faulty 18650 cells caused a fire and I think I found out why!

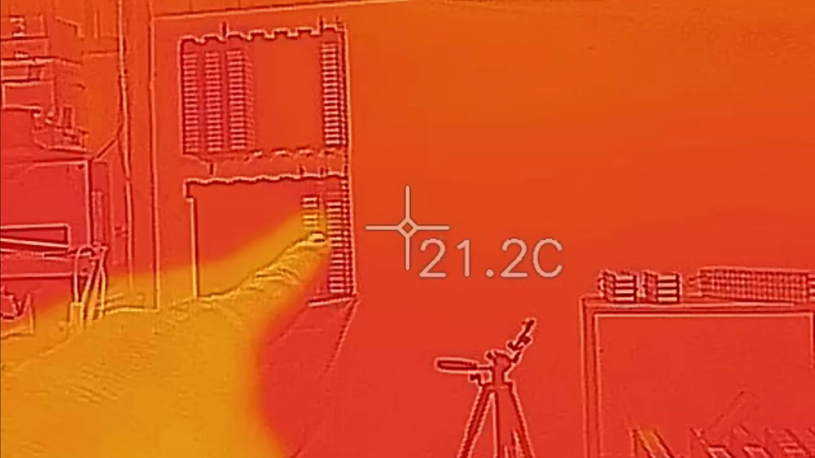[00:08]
On screen: spot 21.2°C
but up here I was going to put all the cells up and try and recreate the battery and try and work
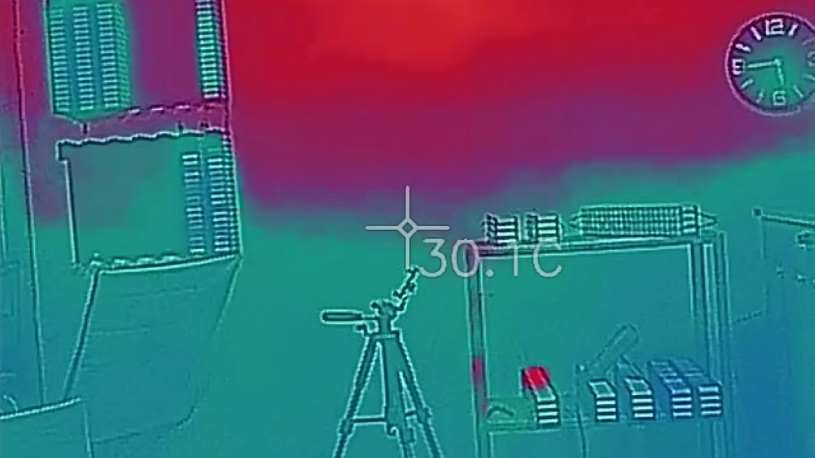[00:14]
On screen: spot 30.1°C
backwards and work out what went wrong or what we could possibly do better.
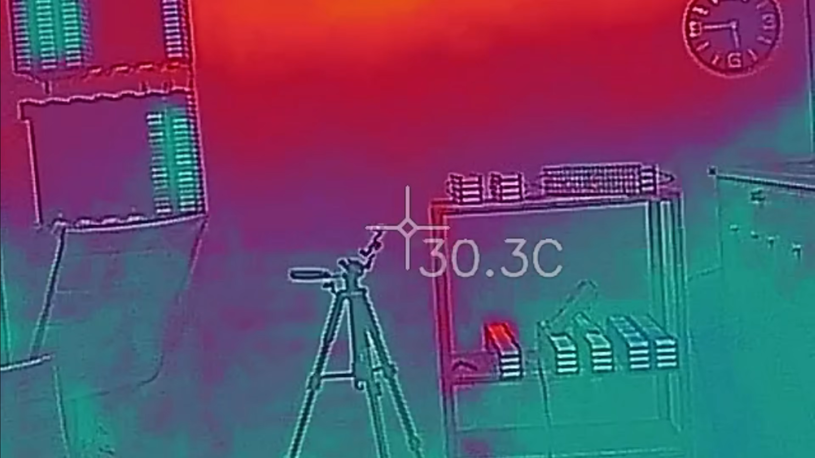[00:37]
On screen: spot 30.3°C
maybe not the cells recommendation, but practical limitations for, you know, accumulated heat and stuff like that.
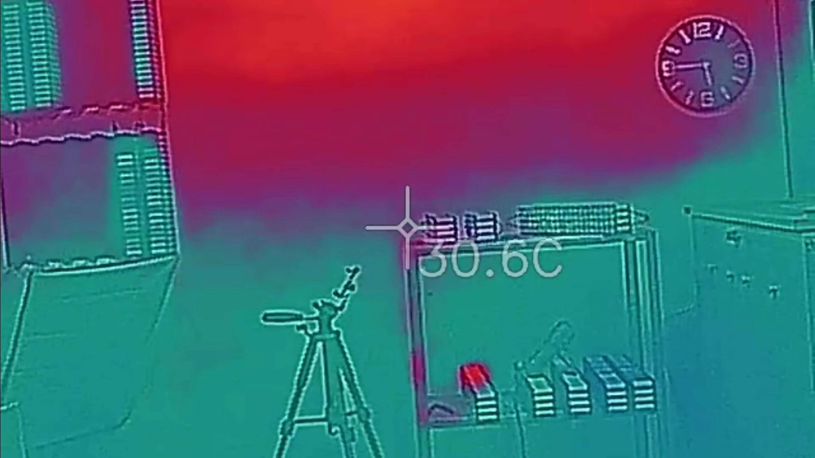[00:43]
On screen: spot 30.6°C
So even from back here, you can see my, you can see the problem.
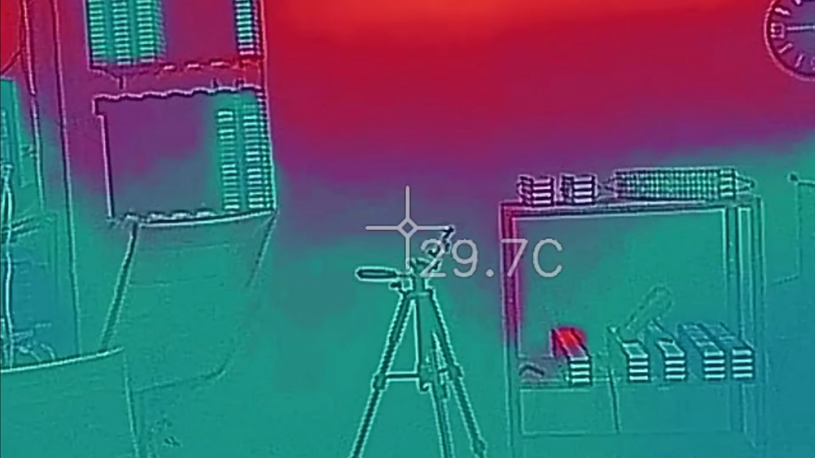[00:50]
On screen: spot 29.7°C
I've, I've taken the worst ones out and then I've put them outside, but can you see just here?
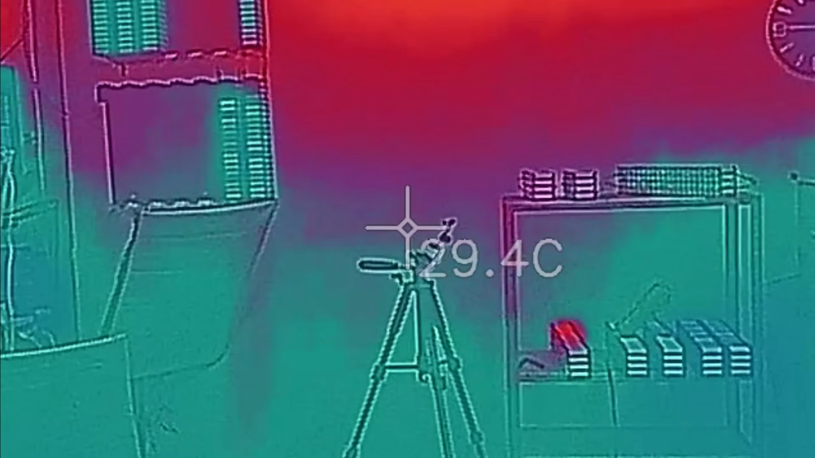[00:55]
On screen: spot 29.4°C
See if I can point with my finger. There's a hotspot.
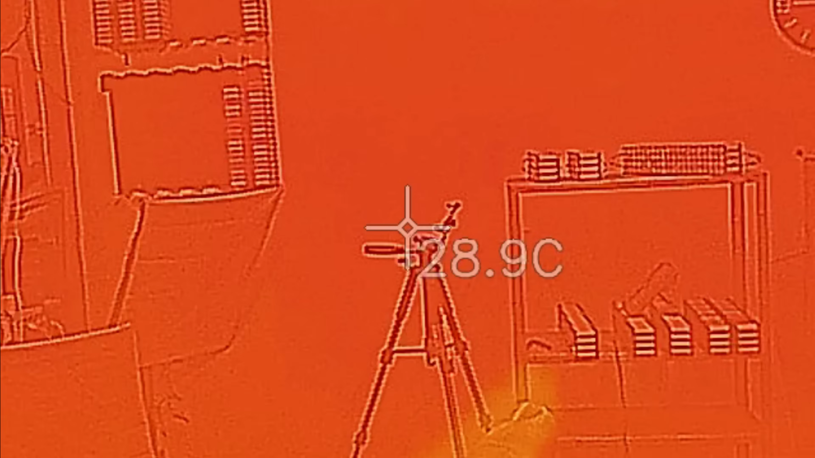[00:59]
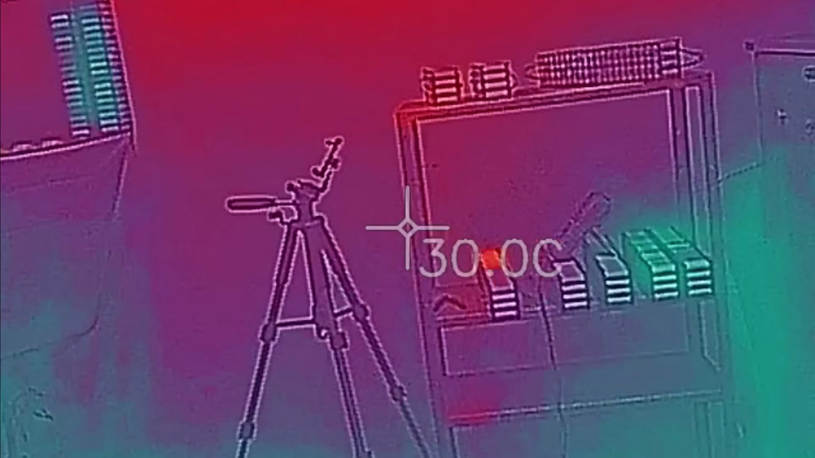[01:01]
On screen: spot 30.0°C
Now I found in all of the cells, now all of these have been
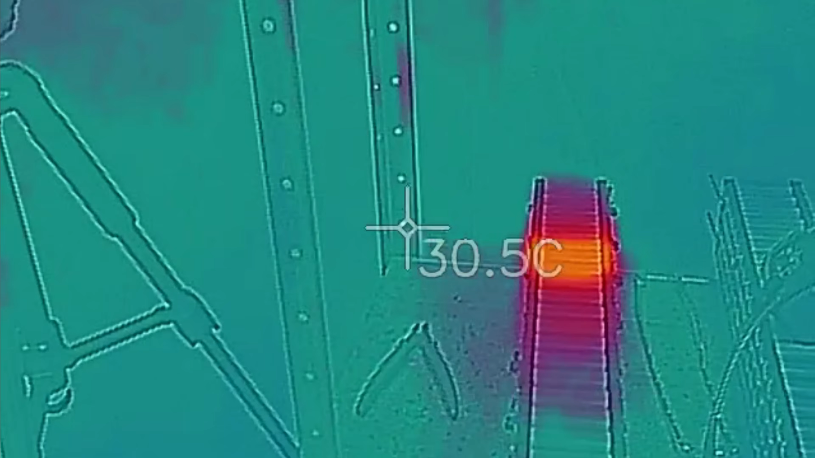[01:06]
On screen: spot 30.5°C
disconnected and they're only a handful of degrees
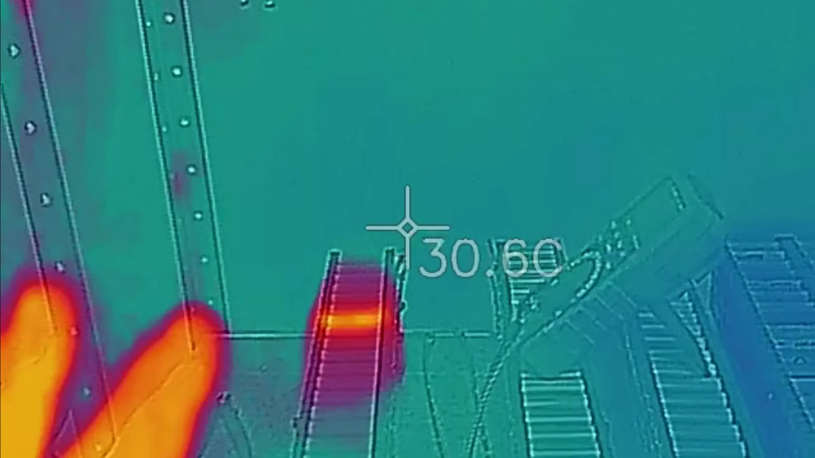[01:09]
hotter than the ambient temperature. So I'm not too concerned.
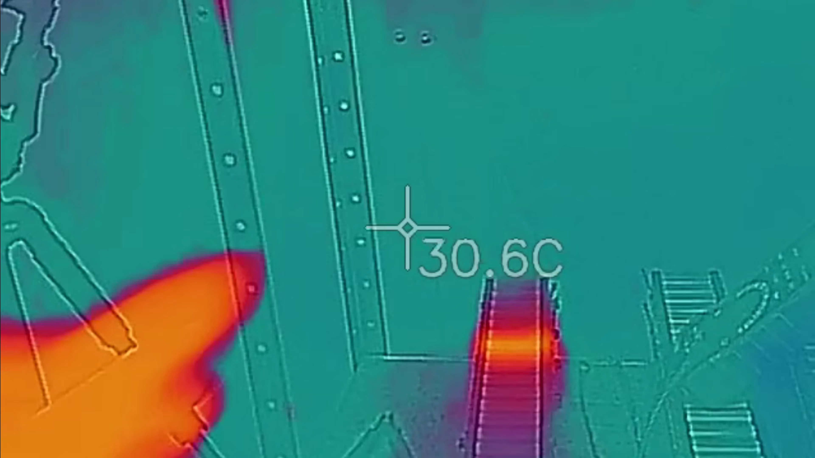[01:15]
On screen: spot 30.6°C
It looks pretty bad on the, on the thermal imagery, but up here we've got a couple of cells